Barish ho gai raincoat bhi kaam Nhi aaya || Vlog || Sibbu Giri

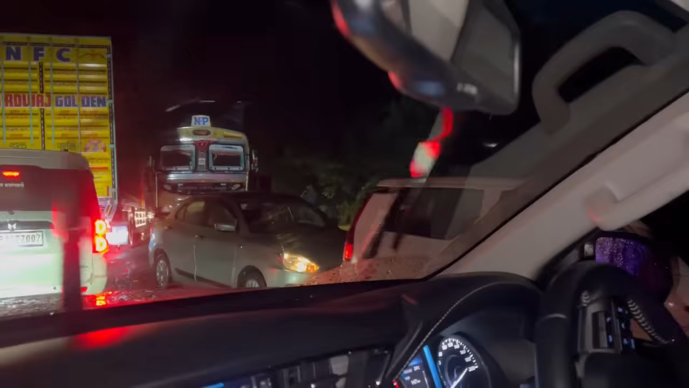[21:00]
गाइस ये आप देख रहे हो, ये मैं हम चले आ रहे हैं करीब भाई 2 किलोमीटर हो गए हमें।
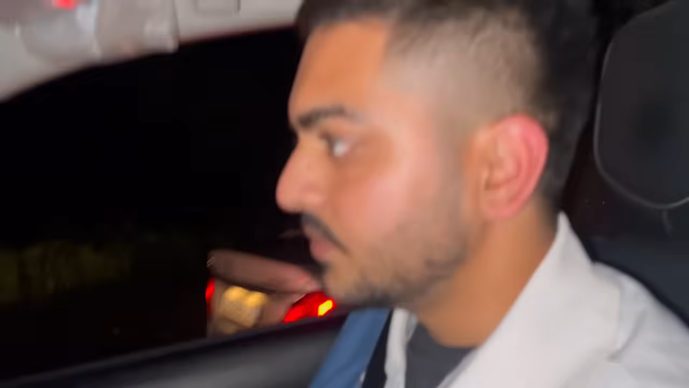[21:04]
हाँ। उस वाली लेन में फुल जाम लगा हुआ है क्योंकि इस तरफ का रोड टूट गया पूरा, पीछे लैंडस्लाइड हो गई थी। और अभी जाम चले ही जा रहा है, वो तो भाई शुक्र है भगवान का कि हमारी तरफ का खुला हुआ है।
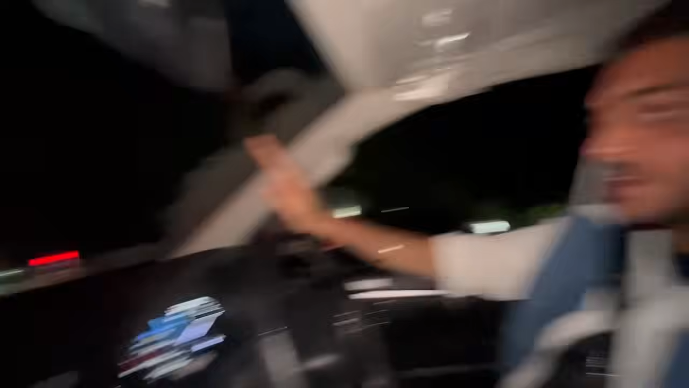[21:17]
यहाँ पे समझदार लोग हैं, कोई रॉन्ग साइड से लेके नहीं आया अभी तक, वरना हम भी पैक हो जाएंगे जाम में।
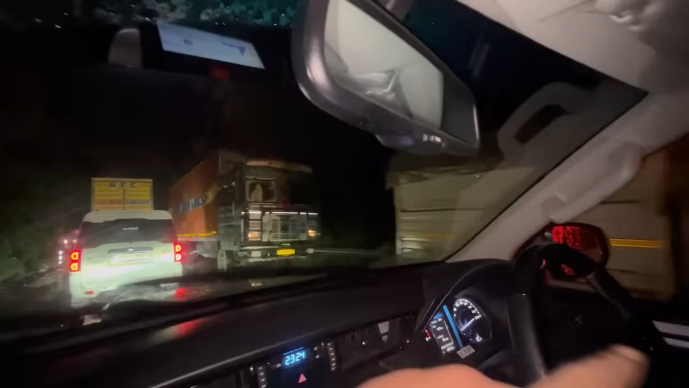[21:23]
हाँ, ये आप गाड़ियाँ देख रहे हो साइड में, ये बहुत दूर से 2-2.5 किलोमीटर से ऐसे ही लगी बेचारी। देखो एम्बुलेंस फंसी हुई है यार, इसको रास्ता दो, निकालो भाई, निकाल निकाल निकाल।